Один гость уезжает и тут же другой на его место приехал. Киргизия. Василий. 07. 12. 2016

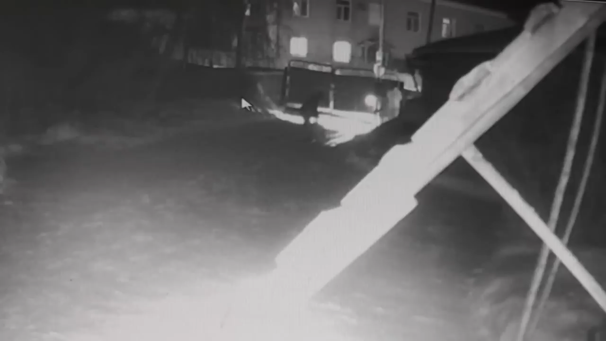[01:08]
Там машина. Вон она светит. Он там молится. Ага. Василий перед храмом помолился.
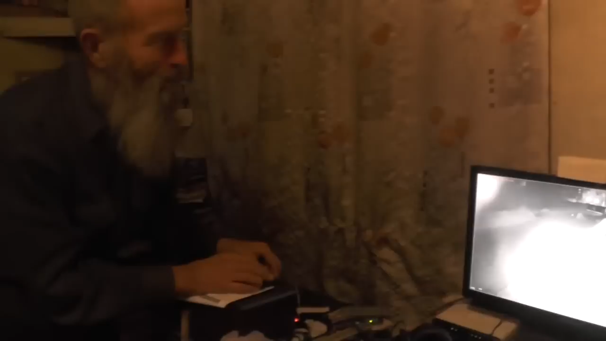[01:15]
Да. Да. Вон он идет. Это он занесет, да?
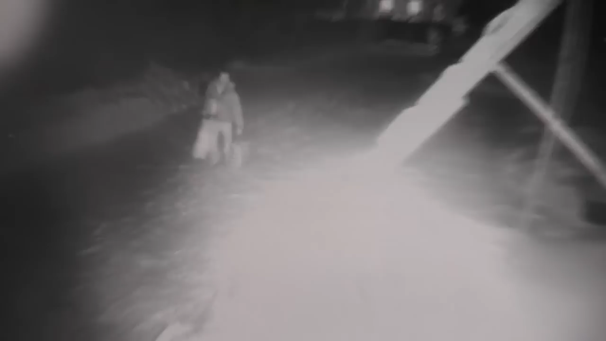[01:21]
Да. Так, скрывается. Теперь здесь. Фотографируй, а потом повернешься сюда.
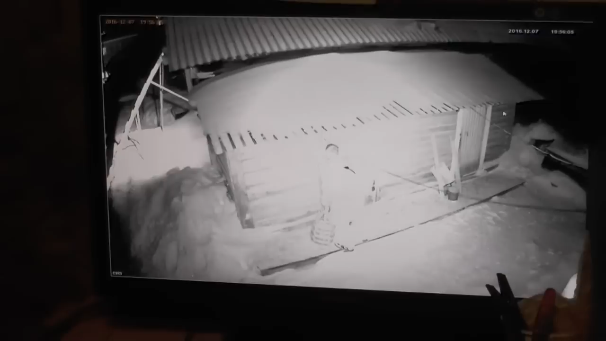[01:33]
Как только в дверь войдет, так сразу открывай. Ты этот провод-то оторвать можешь. Отодвинь. Выдерни его.
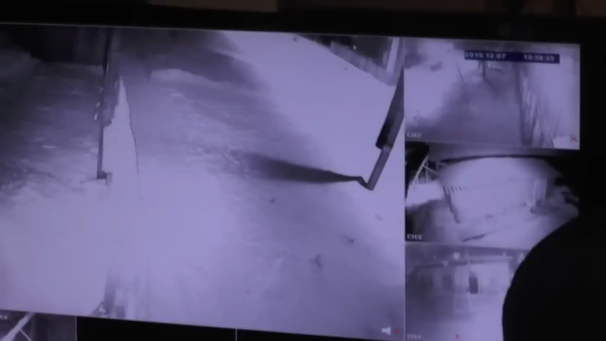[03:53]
А это вот под лестницей прошел. А в это вот ограда. Улица. Вот здесь машина сейчас ваша стояла.
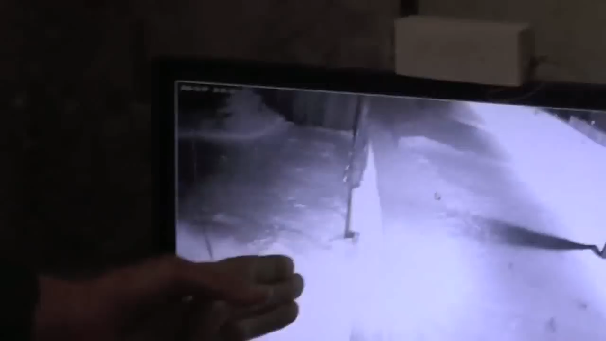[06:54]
Вот здесь они снимают шапки и молятся. Три поклона. Это вот. Вот эта вот часть, это один кадр.
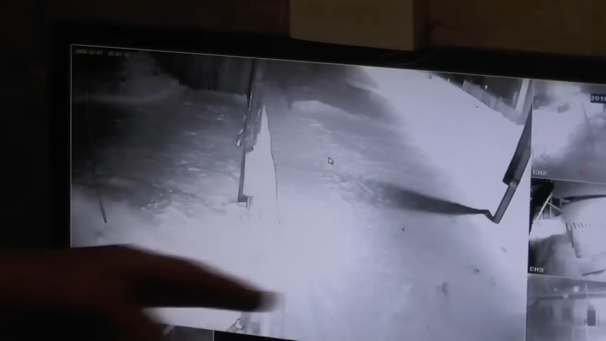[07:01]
Это улица, вот столб стоит. Ты подъехал, а вот это вот ограда белая.
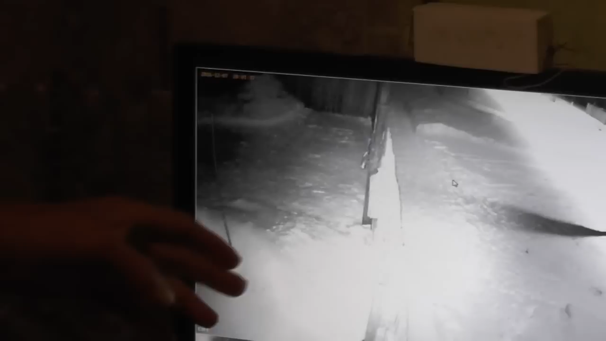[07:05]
Днем ее будет ярко, четко видать. А это вот ворота закрыт, вот эта, за крышкой. Завязывал. Вот туда подходят утром, когда на работу, вот и три поклона и пошли.